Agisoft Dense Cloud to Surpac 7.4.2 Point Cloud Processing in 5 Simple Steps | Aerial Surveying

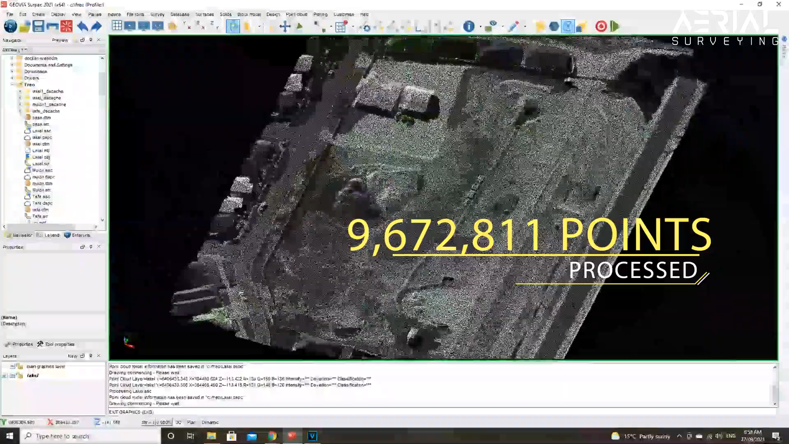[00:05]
in this video we're going to show you serpac point cloud processing from an agisoft dense cloud model of nearly 10 million points
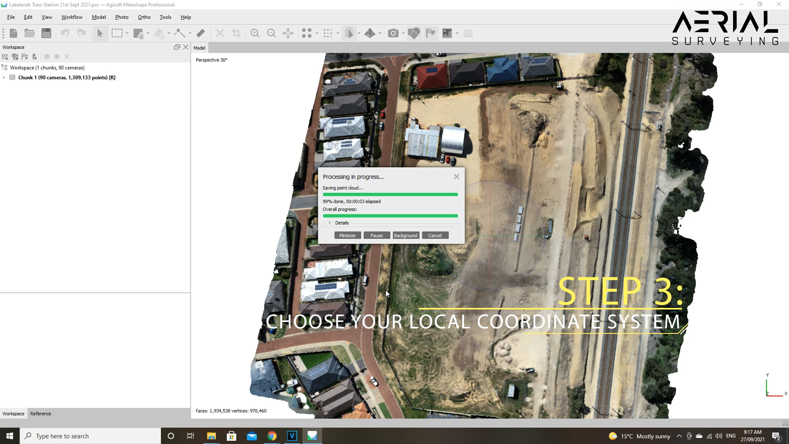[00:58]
use the wgs the grid system or else it will cause complications
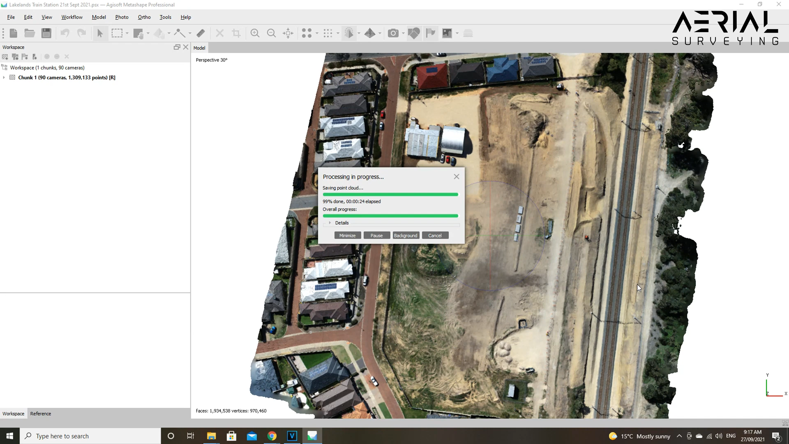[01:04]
step four you want to open up your dot asc file and delete the first line of random
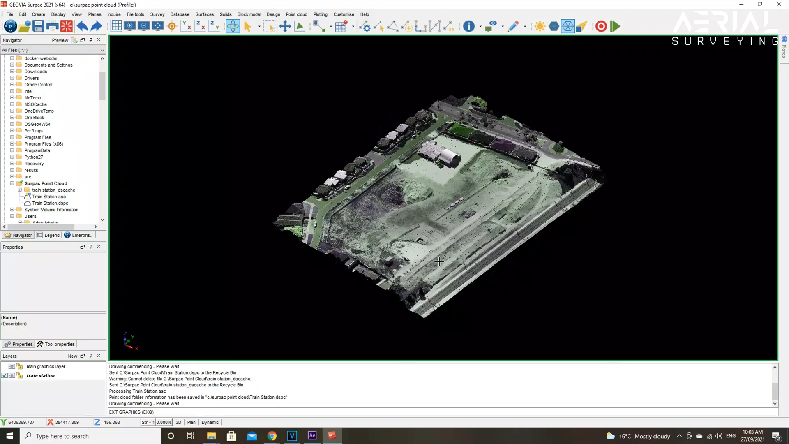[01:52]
and once uploaded you have a point cloud ready to work with
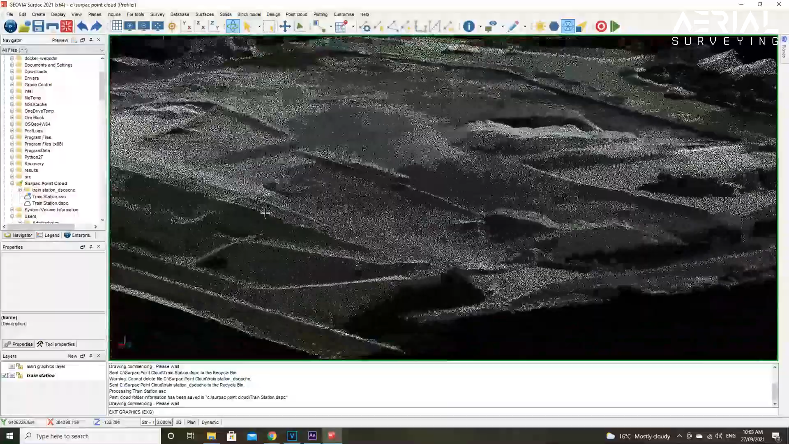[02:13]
now you can go to the point cloud tab at the top
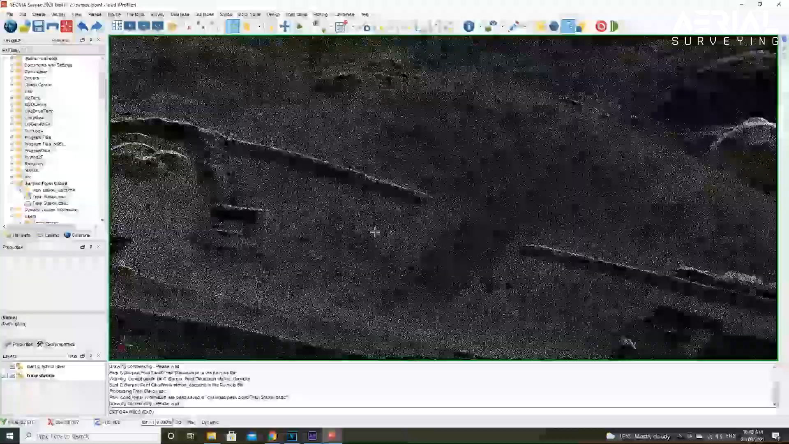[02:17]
of the page and see a whole
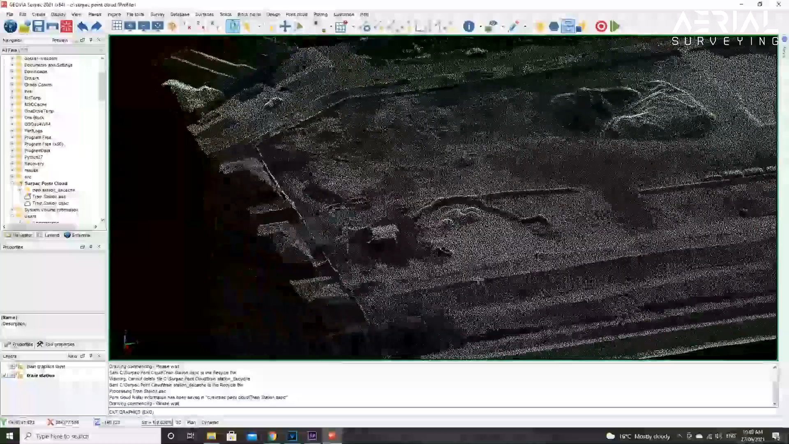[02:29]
one option is to convert your point cloud to a string file
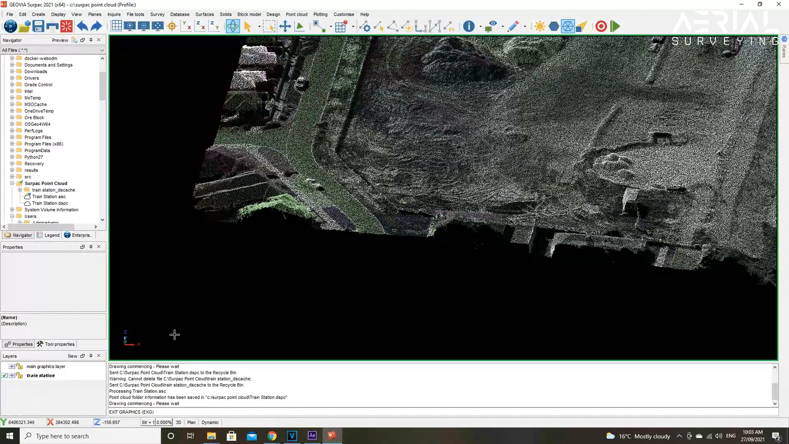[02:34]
from there you can create a dtm as shown in this example